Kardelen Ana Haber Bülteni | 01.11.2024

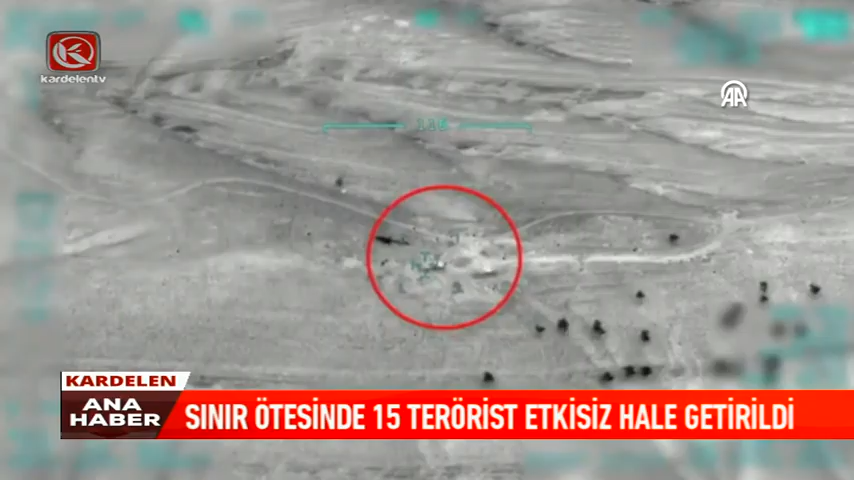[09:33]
Sınır ötesi operasyonları hız kazandı. Suriye ve Irak'ın kuzeyinde 15 terörist etkisiz hale getirildi. Terörün her türlüsüyle mücadele sürüyor.